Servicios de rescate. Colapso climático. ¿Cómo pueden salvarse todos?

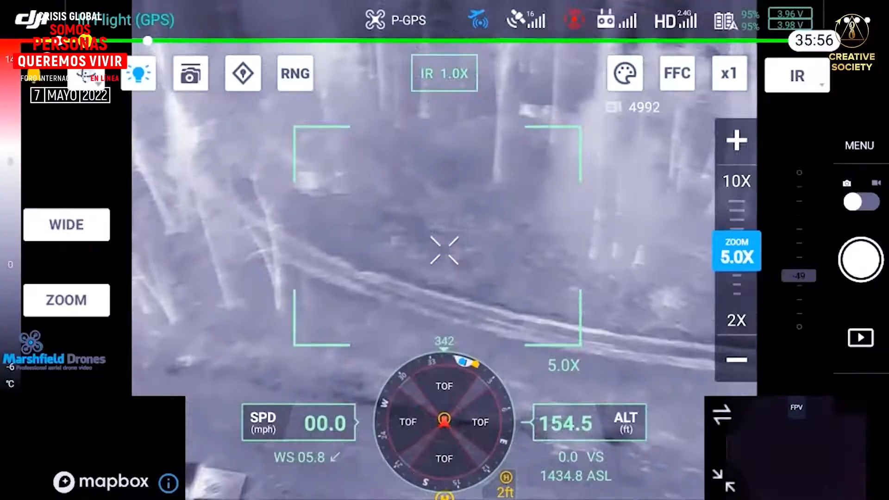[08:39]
Gracias a una multitud de sensores encuentra rápidamente a los supervivientes.